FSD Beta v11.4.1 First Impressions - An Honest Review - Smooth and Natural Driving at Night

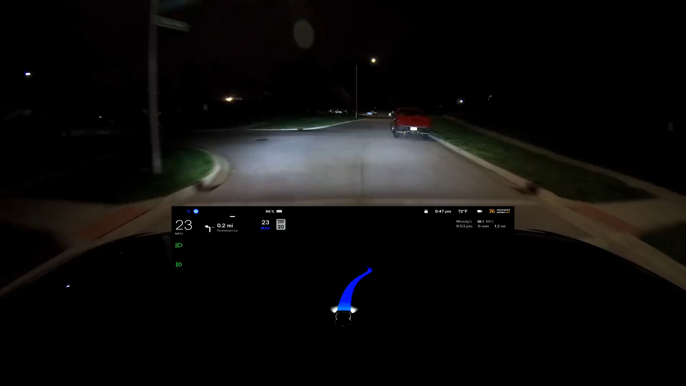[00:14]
okay now this is going to be interesting there's a person there it slowed down really nicely kind of hesitating making sure that
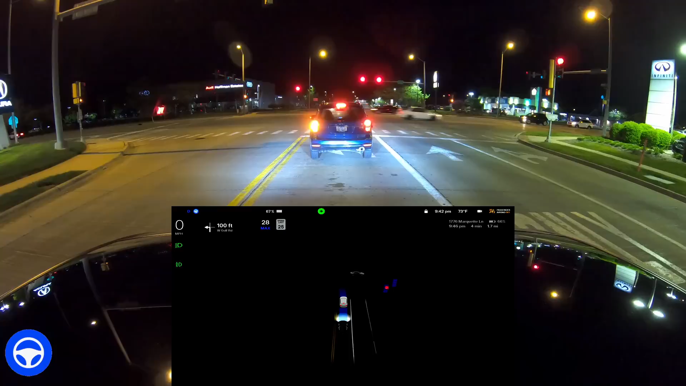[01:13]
as heavy however this road right here golf road is pretty uh pretty well traveled i would say there's quite a bit of traffic usually at all times of day so the left turn arrow is on and here we come out of out onto golf road all right and coming through here really nicely changing lanes nice it's changed two lanes almost simultaneously and then coming into the turn lane we have do have a bicyclist there on the sidewalk the
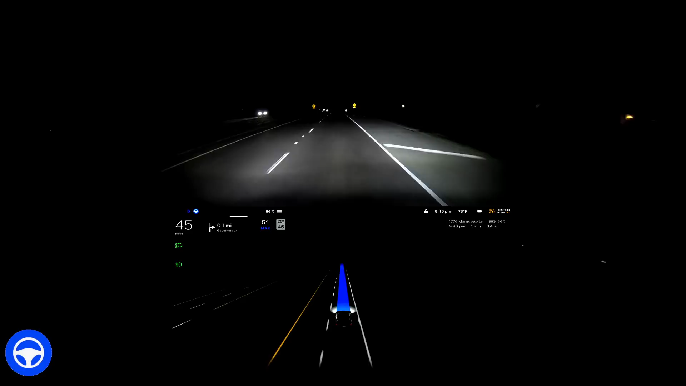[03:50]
sure quite why it slowed down so much there had someone been right behind us i probably would have intervened and given it a little bit of more acceleration it is turning right look at that it cuts over the line really beautiful to make this right turn oh that's so natural that's exactly how i would have done it that felt really really nice okay a little bit of movement there in the lane that's again the new features that were brought in with version 11 i absolutely love that just kind of swerves ever so gently in
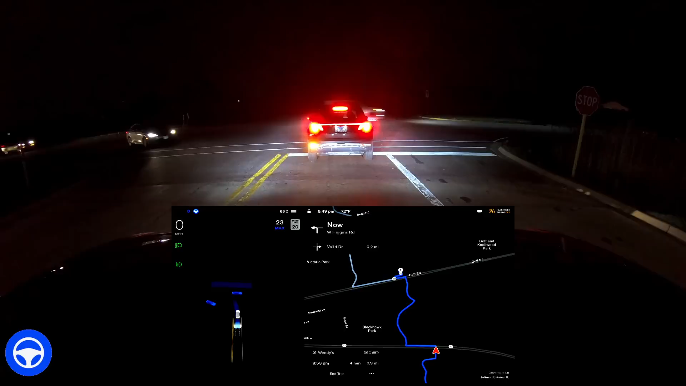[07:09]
should probably open that up but let's take a look so we're going to be turning left here this is a busy road and then turning right again kind of zigzagging up here to our destination i have wendy's dialed in let's see how well it does this the left turn signal was on there briefly and then it went off and okay now it turned back on again there it goes okay and creeping okay i'm looking left it is wide open on the left and pretty
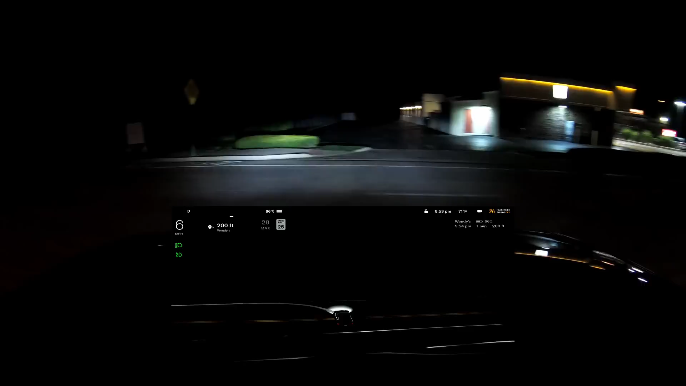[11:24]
looks like it it forgot the final destination okay so it's it's saying we never even arrived at wendy's so what i'm going to do here no one behind us i'm kind of out of the way i'm going to put it in park there we go continue
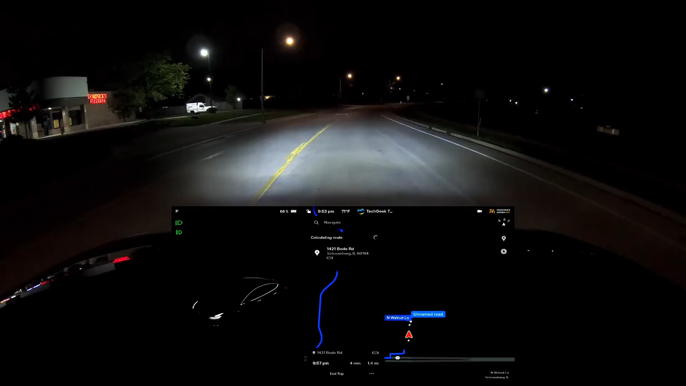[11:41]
trip that's what we wanted put it back in drive let's wait for it to reroute i want to interrupt any traffic taking a while there to to find the path i don't know i don't think i have bad connectivity i'm not sure why it's taking so long still calculating okay there we go let's turn it on
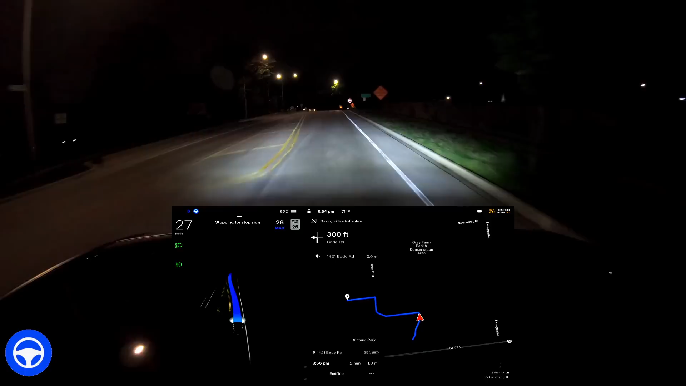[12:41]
error that's nothing new it's been doing that for a while and that's a big reason i think also why it's in beta hopefully that feedback makes it over to tesla it looks like it's routing now without any traffic data for some reason it lost its connection i find that so hard to believe that it loses connection all the time we have cell towers all over here and for some reason it loses connectivity okay going over a bump this road has a lot of construction going on right now so it's all torn up and beta handles it like a champ i was driving through here earlier and i had zero issues with this road even though the lines are hard to see it stays all the way to the right and it's doing exactly what it what it needs to do in the place that it needs to be